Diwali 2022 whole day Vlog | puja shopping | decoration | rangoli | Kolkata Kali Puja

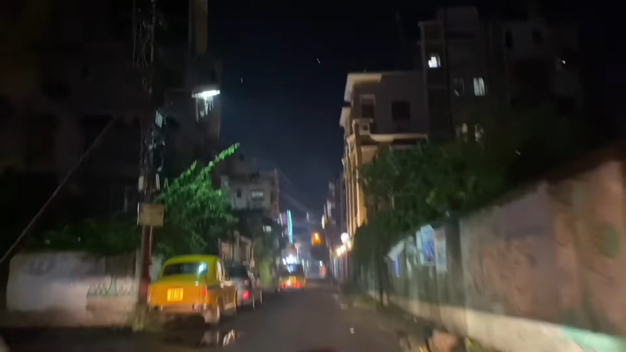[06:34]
थे And घरों के सामने बहुत अच्छी अच्छी लाइट्स लगाई हुई थी और यहां पे बंगाल में